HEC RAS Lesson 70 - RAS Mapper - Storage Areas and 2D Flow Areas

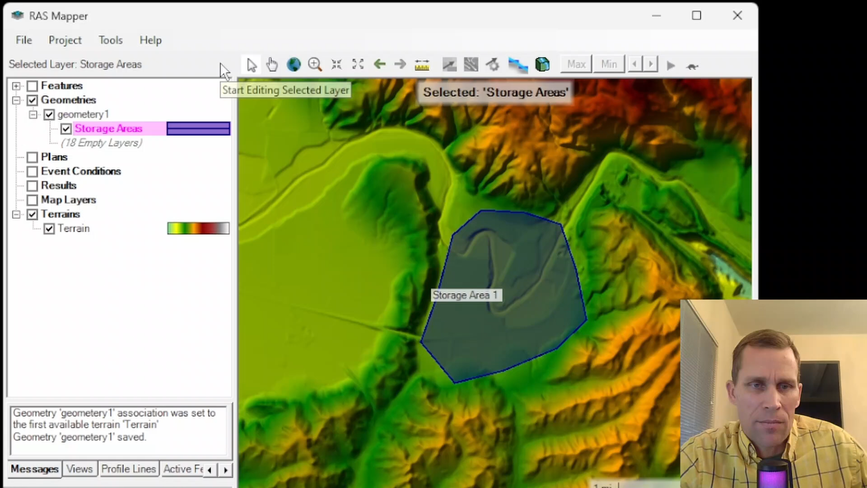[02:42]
It's just when it's selected, it looks more purple than blue. All right, I'm going to go back to Edit Mode. So here's the Edit Pencil. I'm on Add Mode, so I could sketch another storage area if I want.